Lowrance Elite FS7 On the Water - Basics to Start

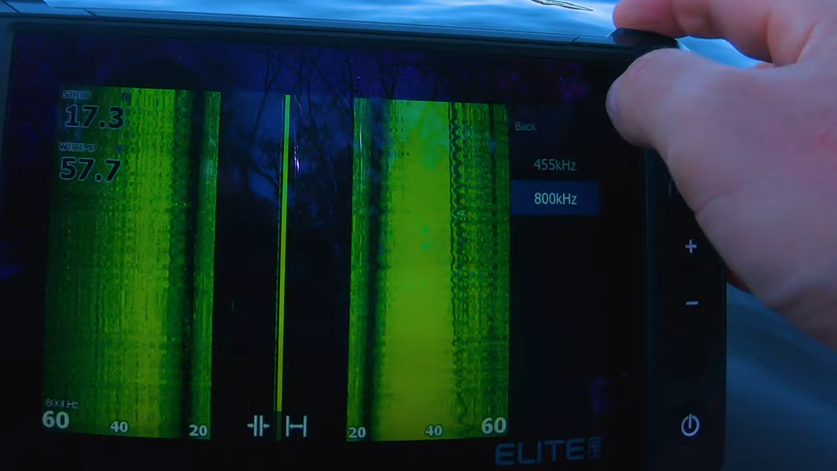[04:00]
actually helped with that it didn't pick up all the little things in the water so i guess i will be changing that from
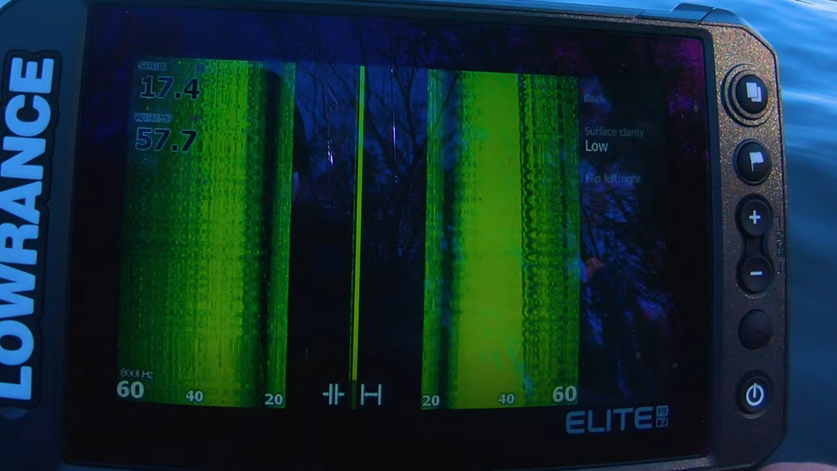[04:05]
time to time as for the map i actually don't have one of broadway loaded i thought i did i thought i loaded a
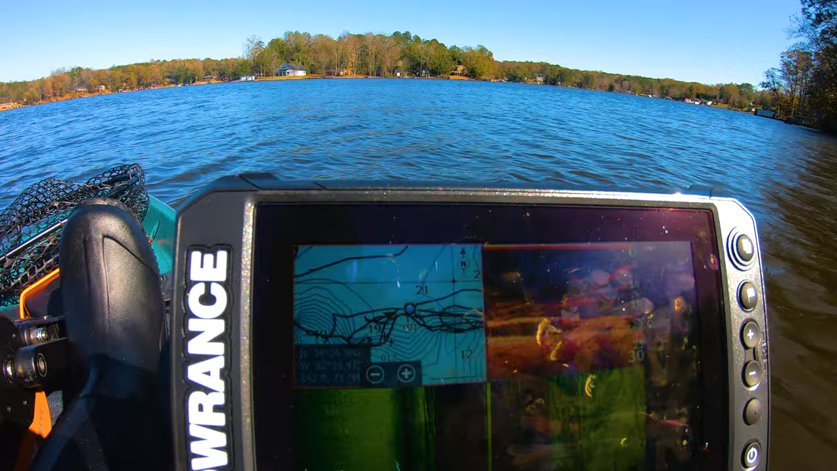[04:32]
gonna go over and you see my overlay is just genesis live now if i
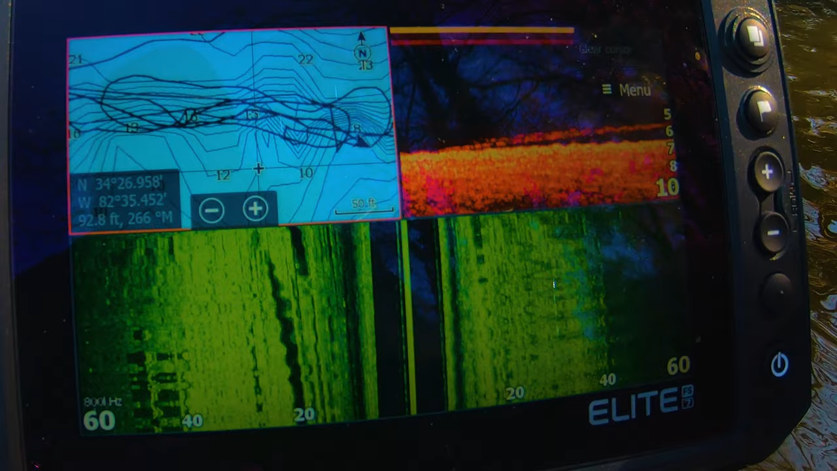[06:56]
you're going to want to go into your settings you're going to want to go underneath your sonar
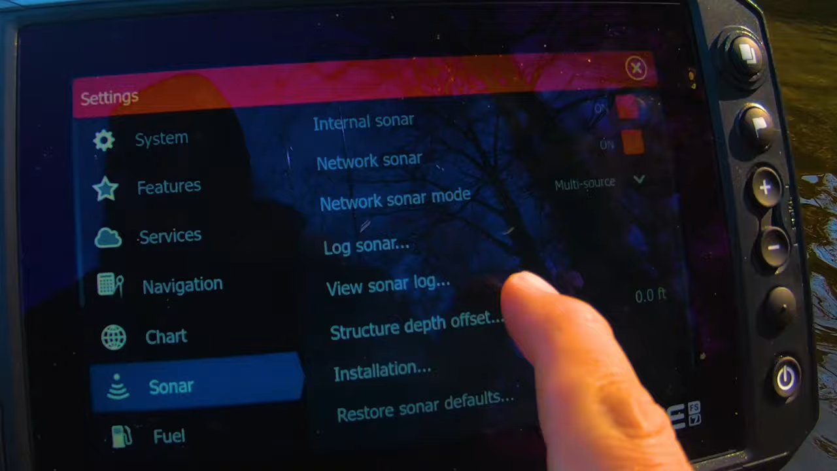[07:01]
log sonar create structure map record
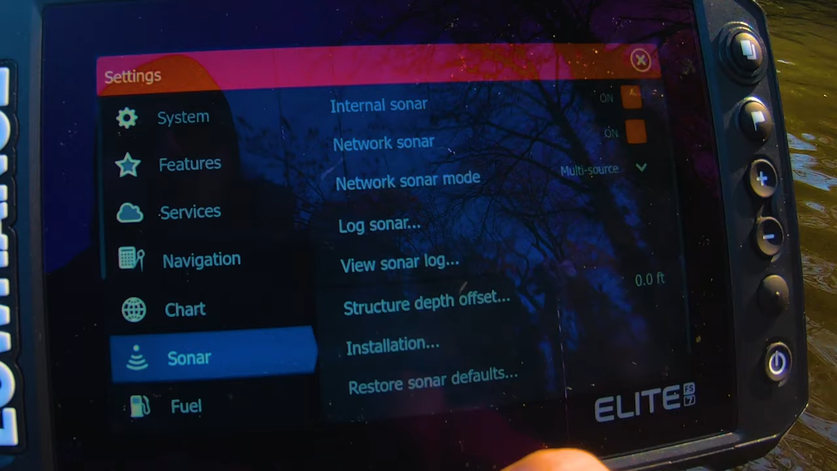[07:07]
now it'll actually keep like you see the
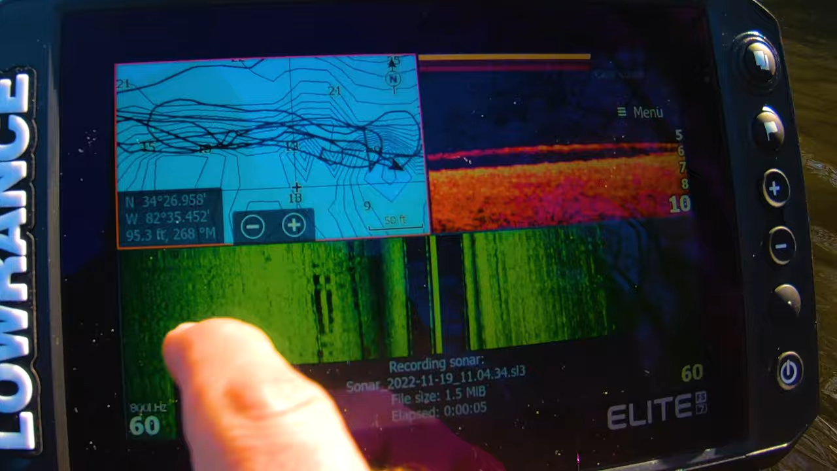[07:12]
recording dots fantastic now i'm going to have it everything i cover i'm going to do a lap and show you
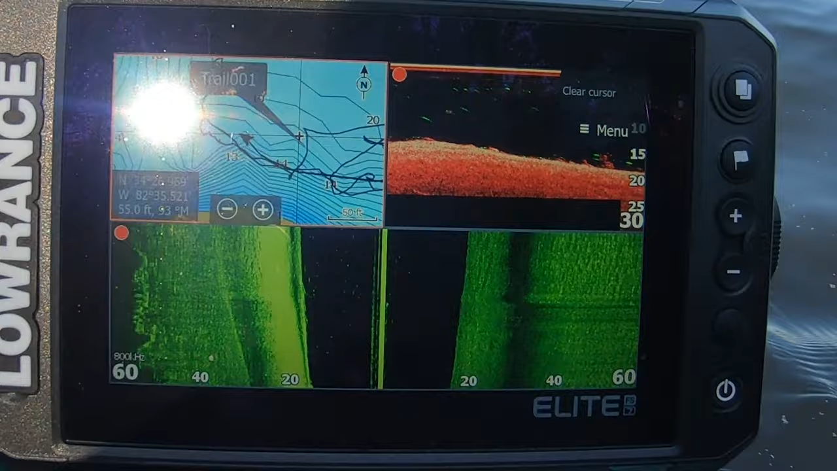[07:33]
i go to my menu my overlay my structure oh
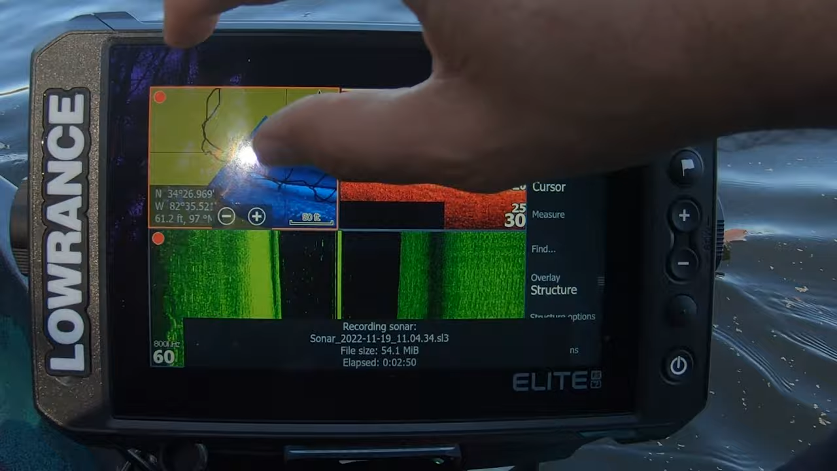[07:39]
yes look at that let's go full map
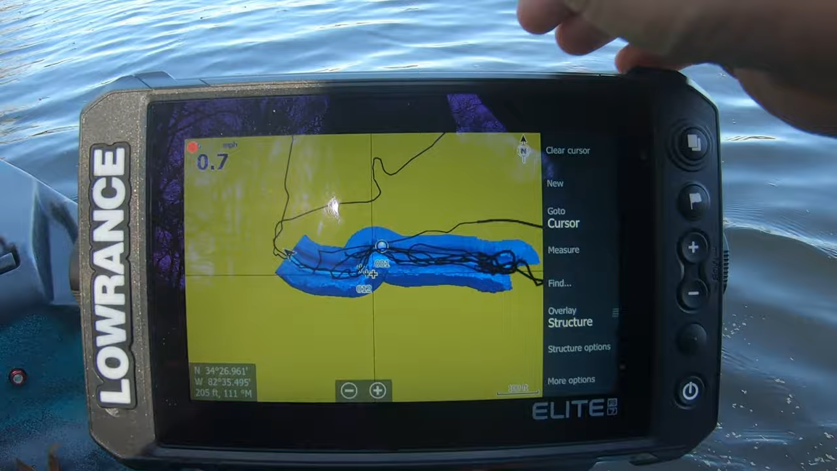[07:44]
On screen: speed 0.7 mph
and we're going to zoom in
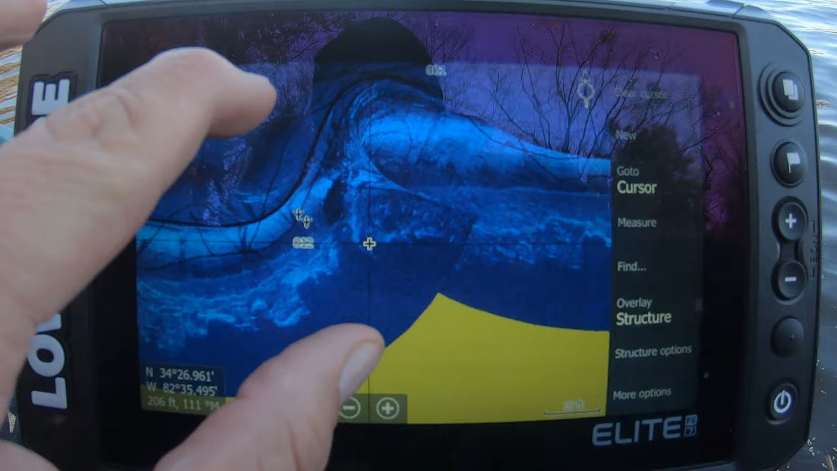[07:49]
turn off these trails i know that's over here
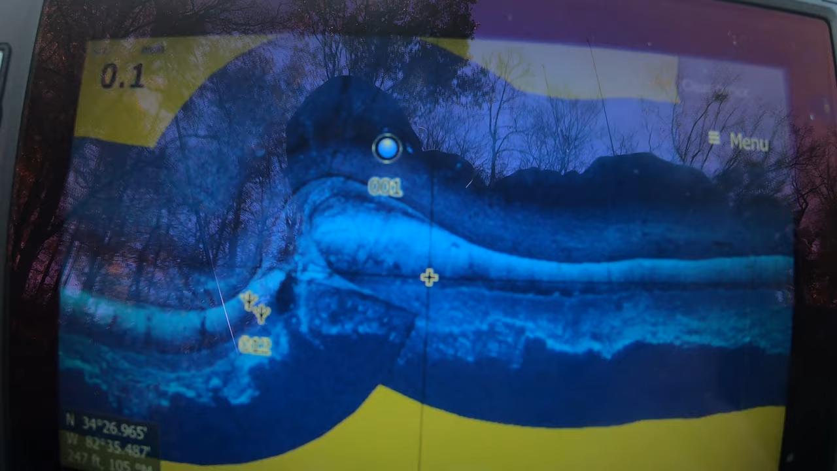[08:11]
hopefully you guys can see it pretty good everything i just recorded on the sonar at a high level right
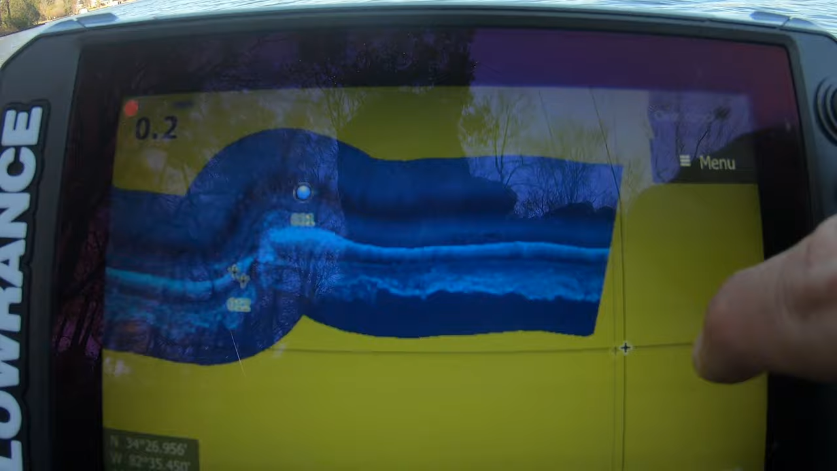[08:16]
so i know this is where some of the trees were and i can look over and i can kind of see
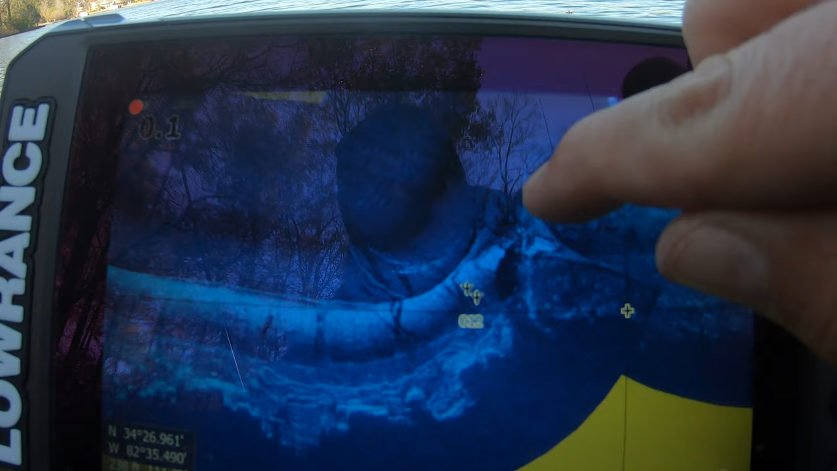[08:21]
the swirl that's the big one i went around it doesn't look that great from this image but it is obvious to me hey there
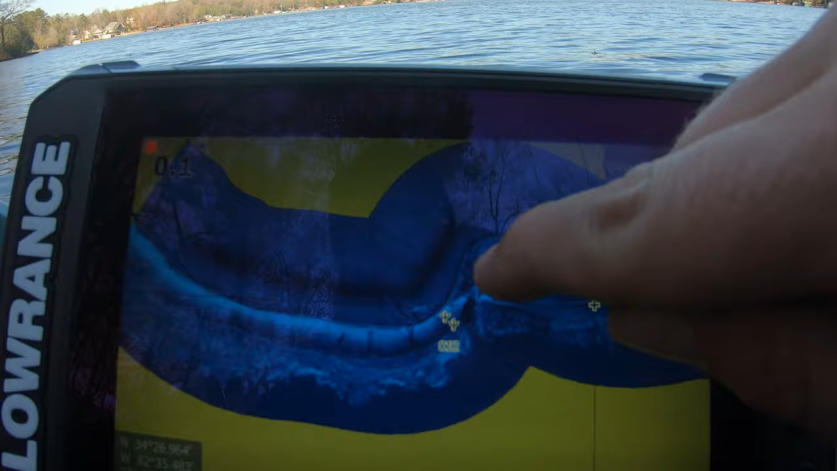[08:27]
is something there i went around i knew the general area if i missed this and i wanted to go back at the boat
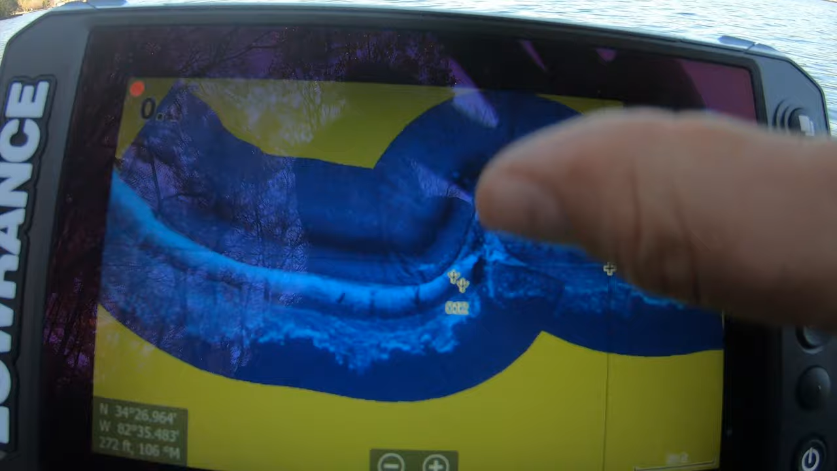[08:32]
ramp and get it i could easily come back over and say hey where was it at it was the waypoint i set